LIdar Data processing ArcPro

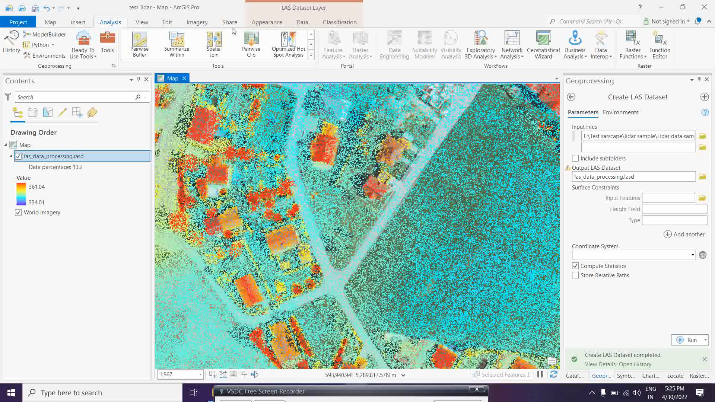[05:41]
pre-processing means if i am not converting another raster also i can able to create a different kind of things from this data like if i want to see the dem or if i want to see the appearance so all these things we can able to do see if you go in a symbology so there is a option okay so either you can go for this is the elevation
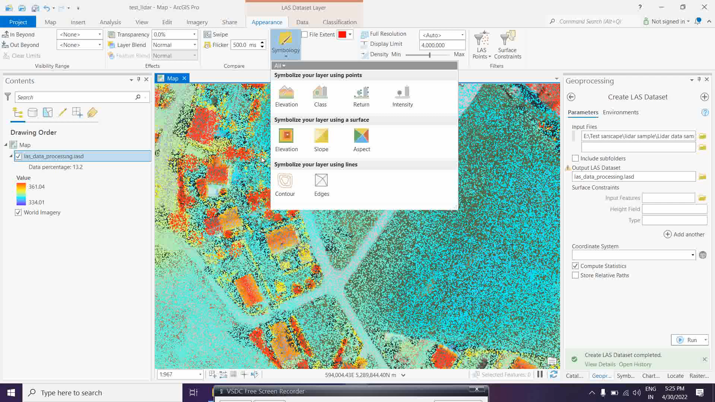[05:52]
is already there okay so either you can go for the elevation if you just simply click on the elevation so you can able to see your data set something like this okay so it will take two minutes time
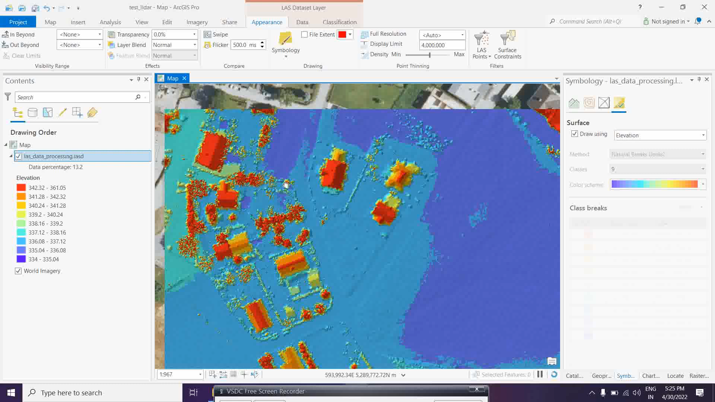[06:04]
then it is also pre-process over there okay so like this all so that is you can say
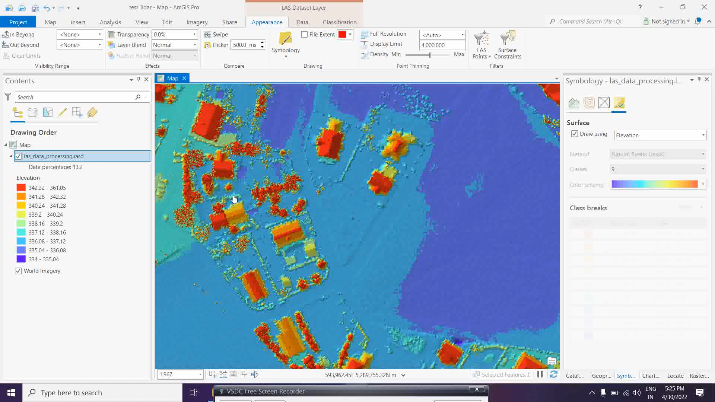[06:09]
the elevations okay and then uh we have some other options
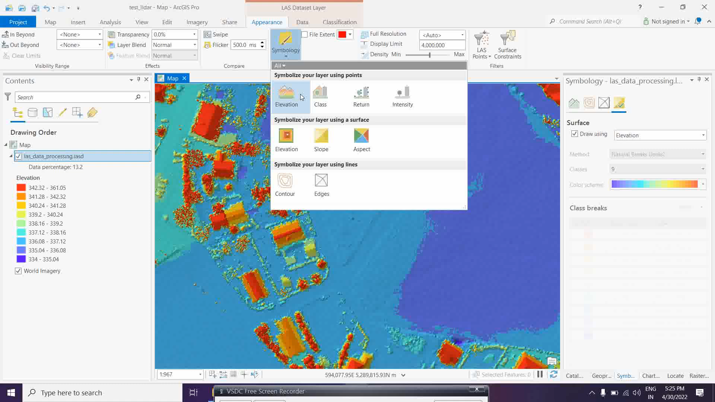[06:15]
you can directly process we process from the lighter data so that is you can calculate the slopes if you want
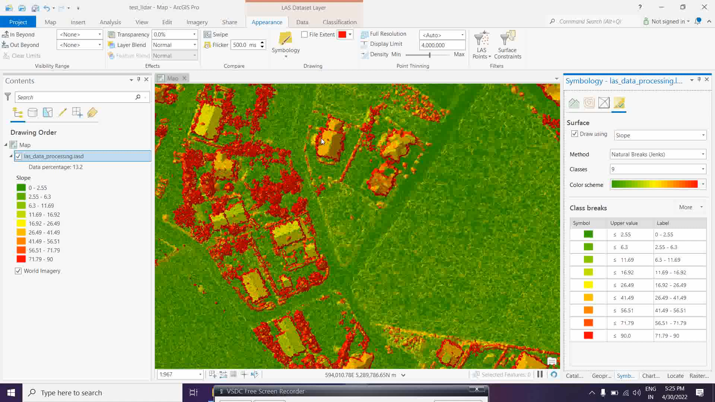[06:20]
to calculate the slopes so see here the slope maps you can able to create okay so if you want to see the uh the aspects so that also you can able to create okay so and uh if you want
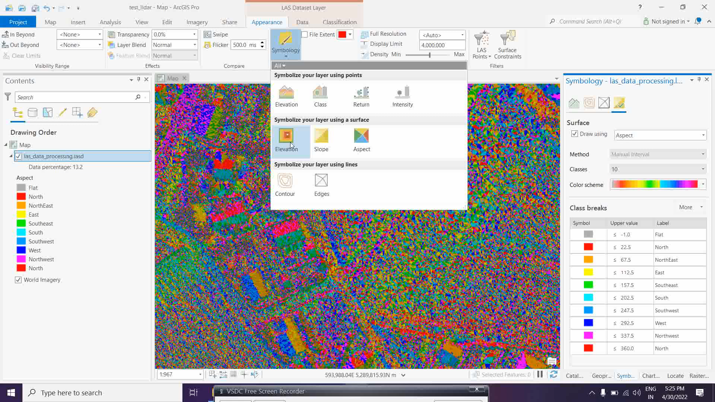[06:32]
to go back to suppose this and you want to see the contours okay so
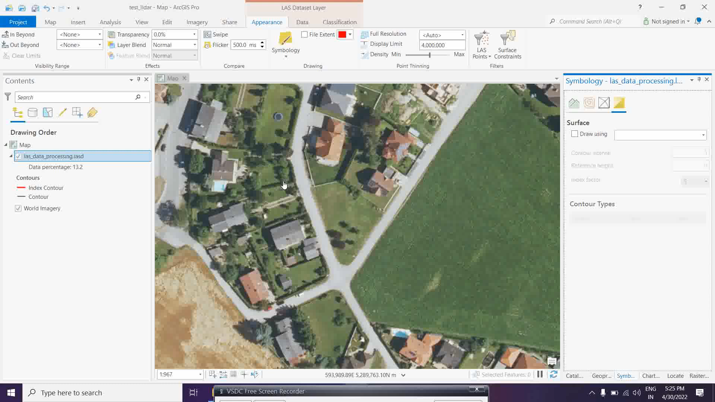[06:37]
that also you can able to create so this is actually contours you just see here exactly it is catching over
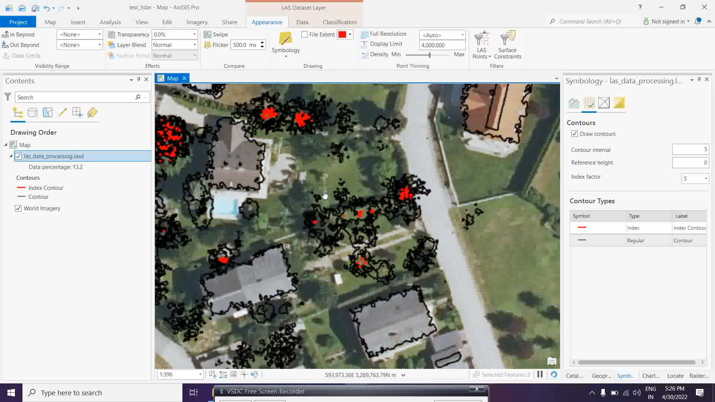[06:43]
according to their heights okay so this is the all things you can able to do directly pre-processed here uh in in in case of lighter data processing okay so these are the advantage even you have options to to segregate the
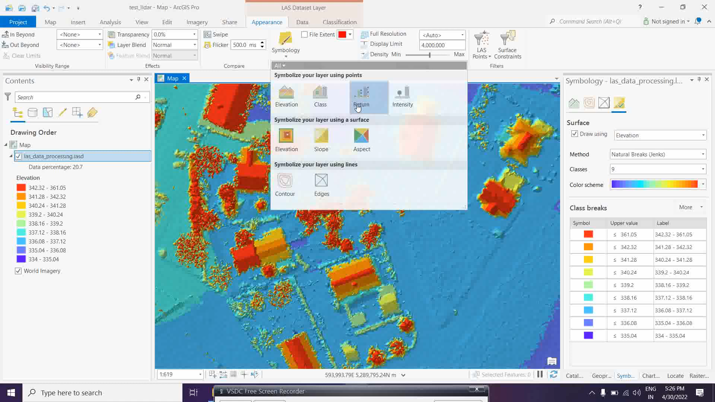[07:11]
points suppose you want to see the only the ground points or the non-ground points or if you want to see the first return points so those all things also you can can able to see simply from here if you want to make it like single points okay so suppose
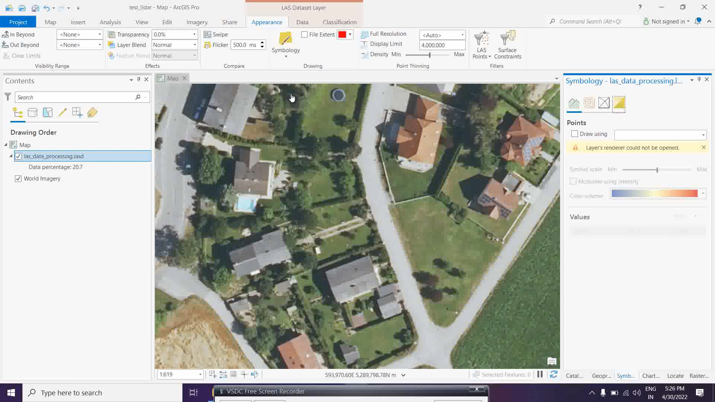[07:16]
i want to make it first this lighter last data sets okay that is elevation and
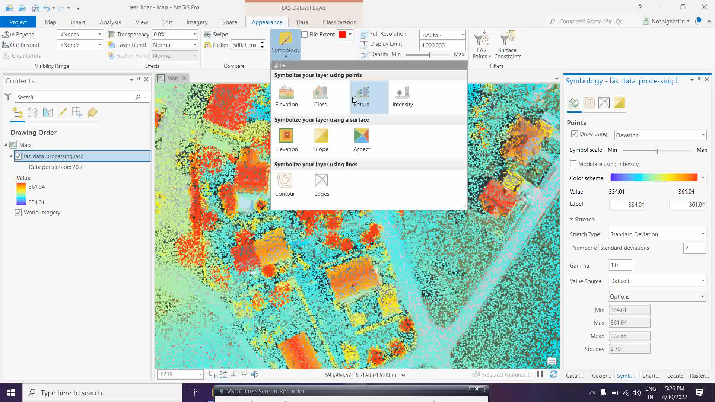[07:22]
if you want to see the um i think so that this layer is not activated or any no problem you can able to see this lighter point clouds over here if you want to go back to the uh the elevation sets means uh that elevation data sets you want to see it again now if you want to convert this uh this
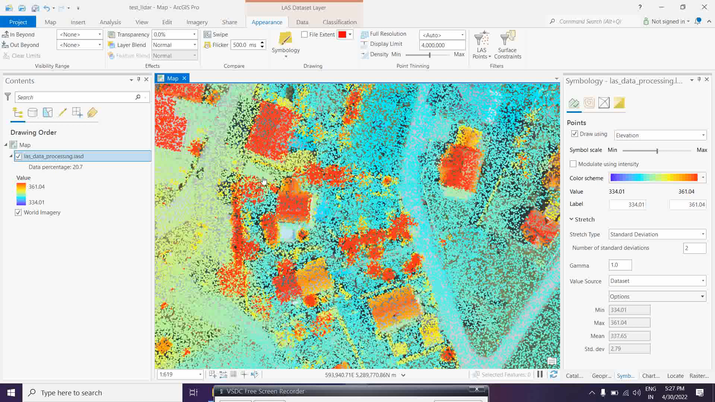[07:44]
last data in a raster format okay so then you can go to again the analysis tool okay and here also you can type simply last data to raster okay so there is one options okay so you can create last data to the team diagram also and if you want to create last data to a raster so that also you can able to make okay so let's click over the last data sets give input about your last
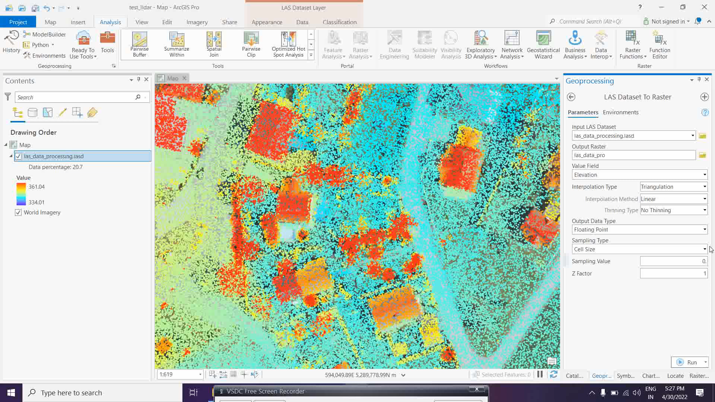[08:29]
the sale size this for this purpose it will be 0.50 the resolution of this okay so let's see if i want to create
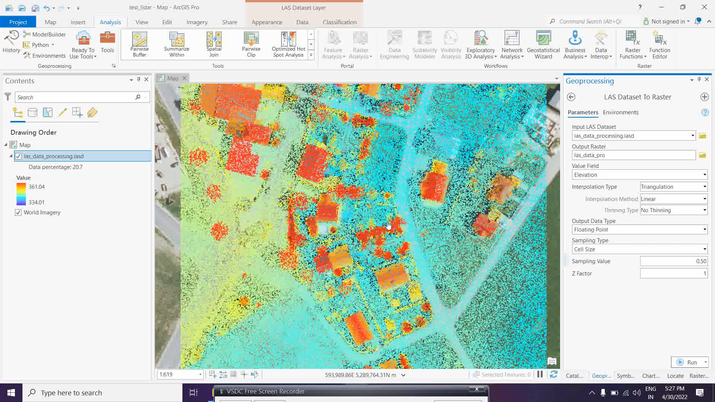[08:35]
our dsm digital surface model from this then how it will be looking like so you just simply run it and you can able to cross check about the data sets how it is coming out from the lighter so this is actually a very a nice tool
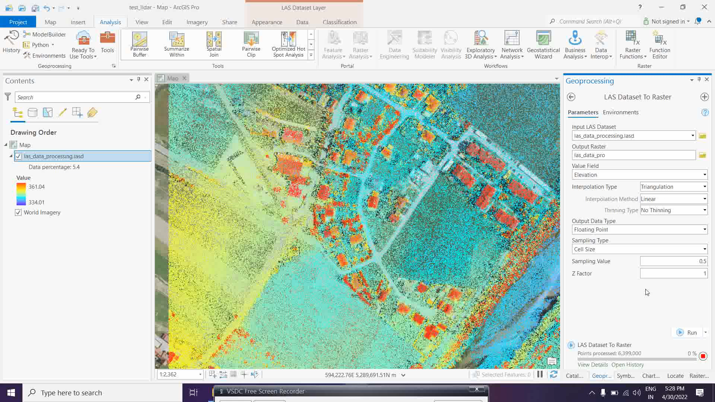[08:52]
in arc.js pro which is providing you to process the the lidar data directly and you can create a digital surface model over it so this all upload the data so that is the quality of how this point cloud we can convert it in digital surface model okay so that's all from my side for this is a very small lecture but this is very
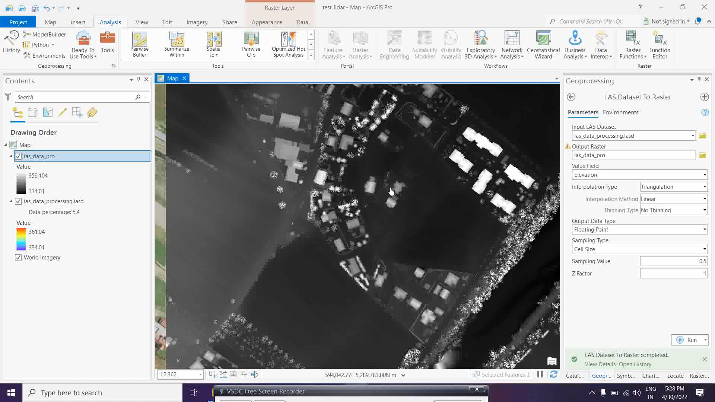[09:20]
effective who are very much interested to process the lidar data in in arc.js pro okay so thank you all